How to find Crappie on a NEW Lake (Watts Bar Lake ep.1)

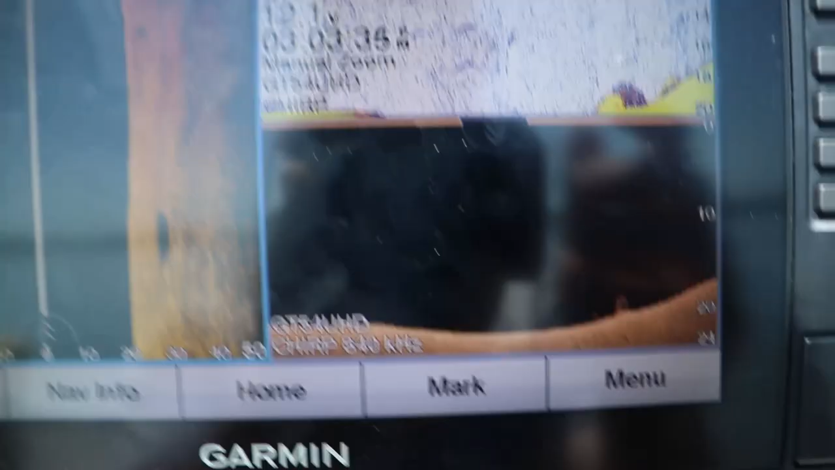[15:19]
those are those little stumps that we're looking for
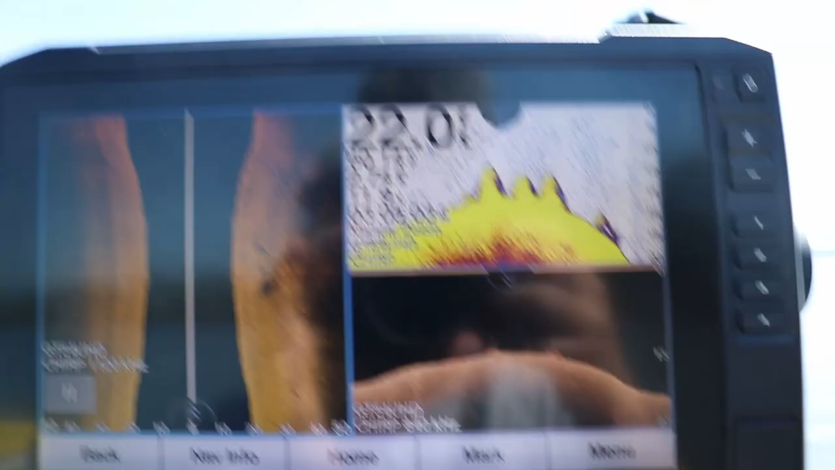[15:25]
example we're in about 22 feet but these are those stumps you
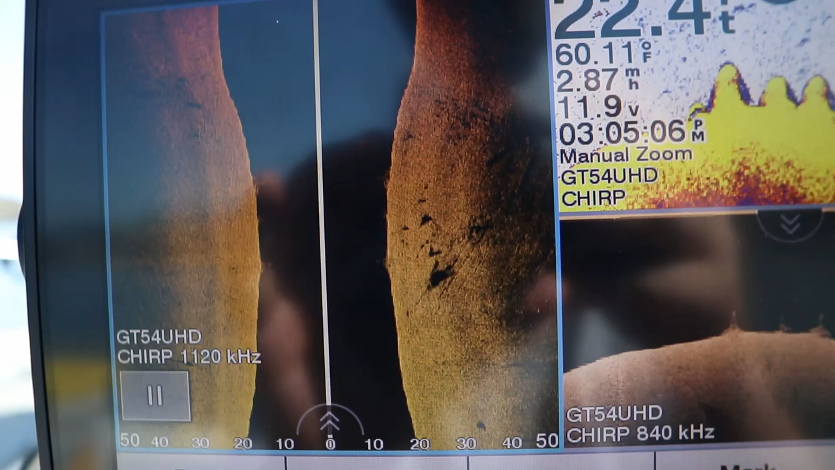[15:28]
On screen: water 60.11°F
can kind of see them right there on the side imaging but you can really see them on the 2d
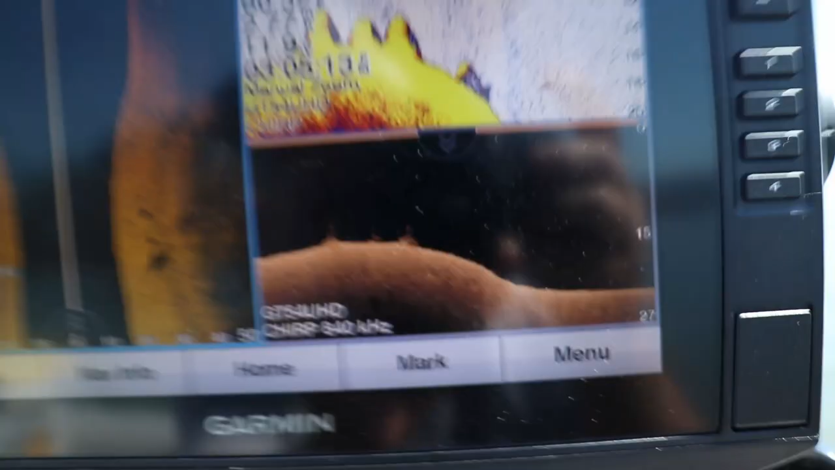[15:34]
they're only about three four feet tall and uh the few crappie i have seen they're right on those things well piney creek so far has not been not been great
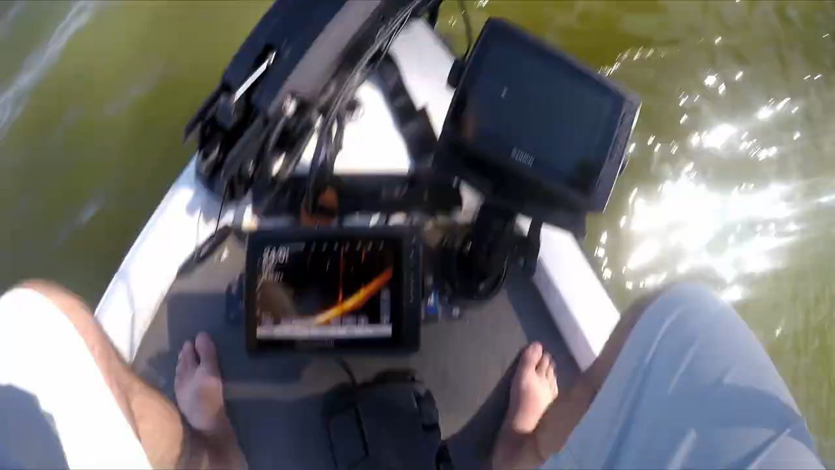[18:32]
where'd they go where'd they go 35 feet in oh it's
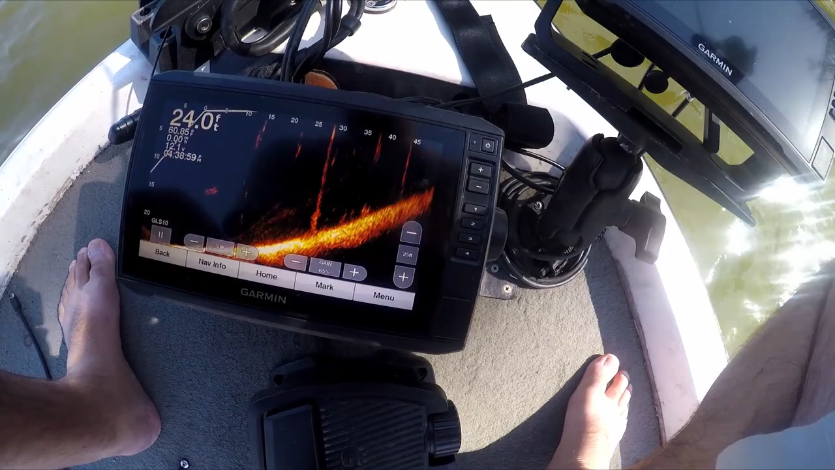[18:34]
the third pillar in so kind of hard to see but they're right there they're right there